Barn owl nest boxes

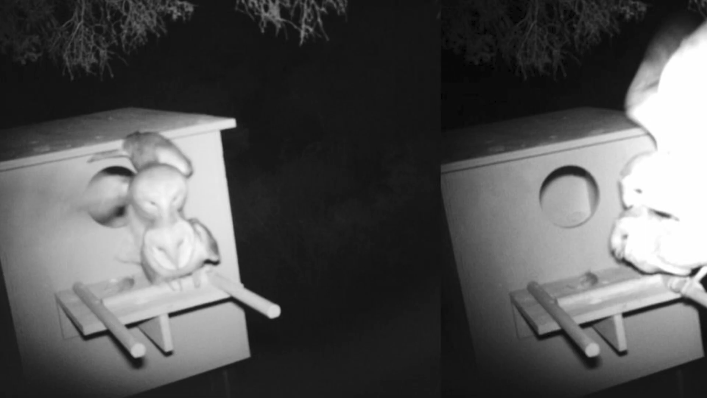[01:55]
system so all of our photos come through online so we'll be able to log in to the system every morning and be able to look at each of our boxes and
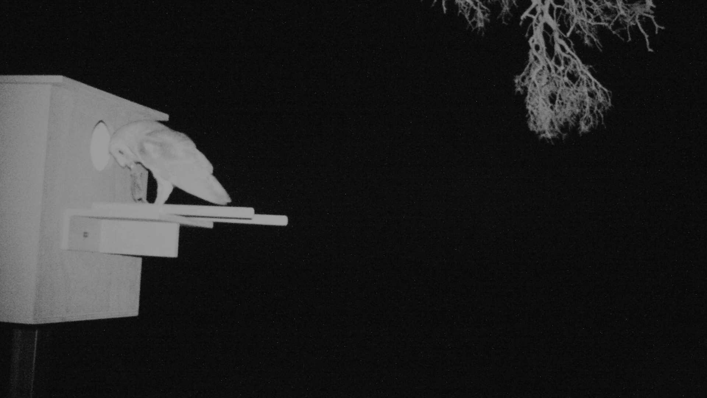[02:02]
see what's been happening overnight see if there's been hours or see if there's been something else visiting um
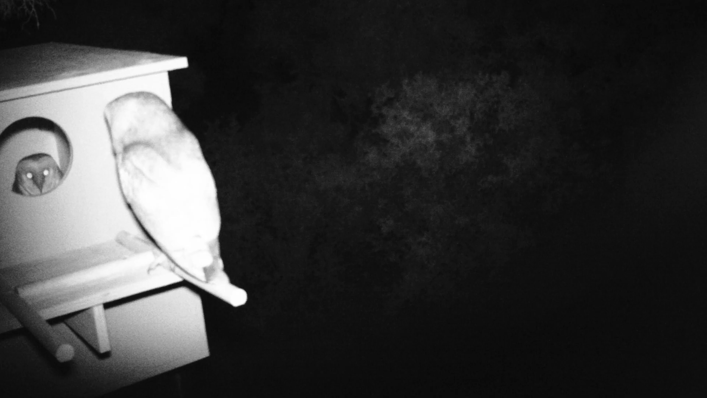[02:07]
yes we'll be able to monitor that in real time which will be really exciting there's a little perch out the front
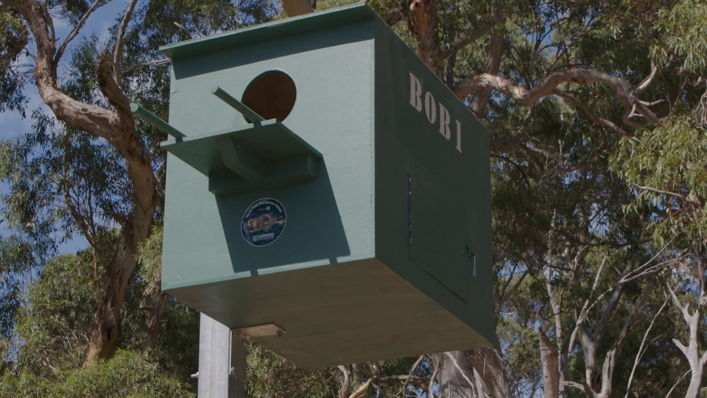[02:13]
of the box which is mainly for the fledglings so when they
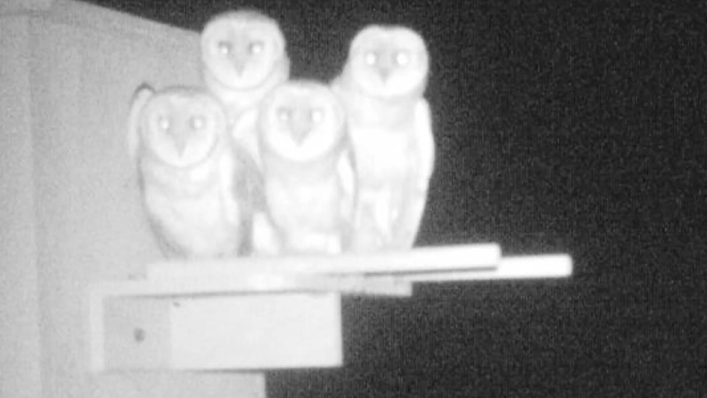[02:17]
exit the box and start sort of stretching their wings and learning how to fly hopefully we get some cool footage and photos of them
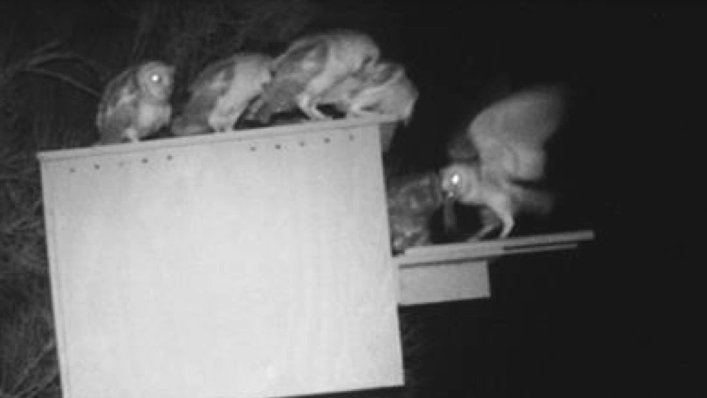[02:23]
out on the front of the box and yeah get an idea of
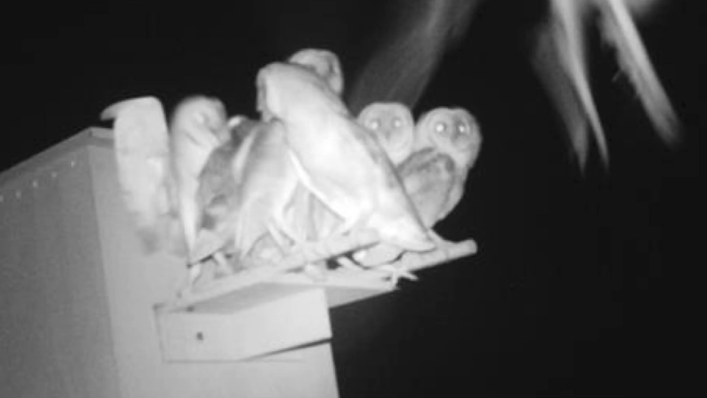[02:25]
breeding success as well so how many fledglings they have that sort of thing